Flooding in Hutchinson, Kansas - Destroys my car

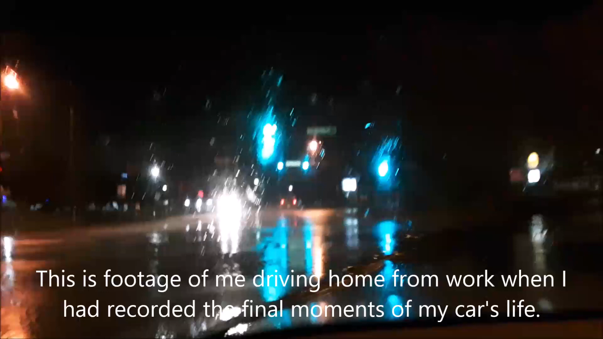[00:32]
been getting insane amounts of rain here in Hutchinson. We've been getting tons. It's been raining for hours and hours already, nonstop. Not only that, we've been getting rain for the last 2 or 3 days now.
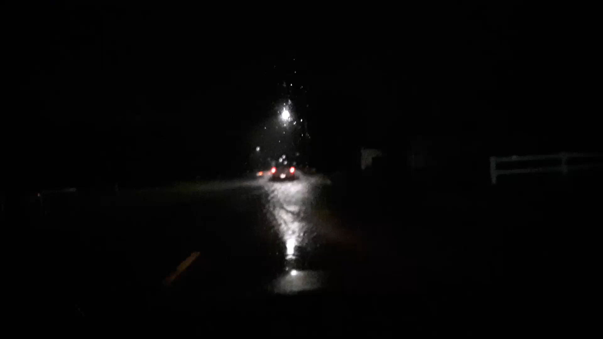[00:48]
Just look how flooded these roads are, like the road I'm about to go through here.
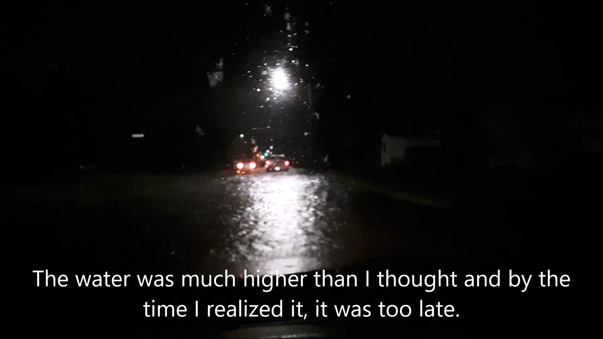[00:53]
Oh shit, this road, hold on. This water's too high. There's already a car stalled out in the middle of the road. And I don't want to be the next one to get stalled out. Look how high this water is, it's insane.